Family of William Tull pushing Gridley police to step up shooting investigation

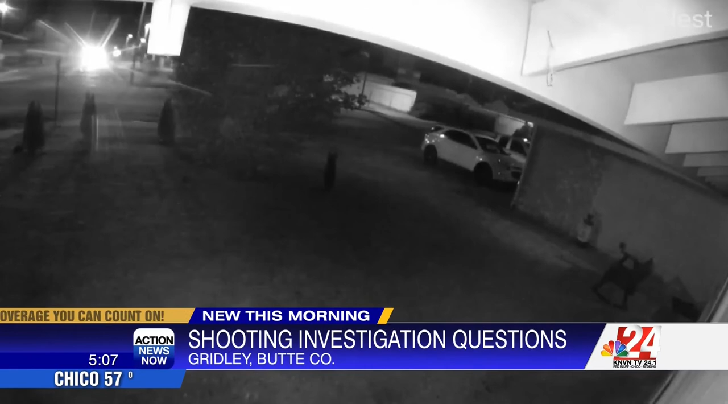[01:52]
and see some sort of activity in the upper left corner, Kiwi says he believes two people were involved. Very family oriented.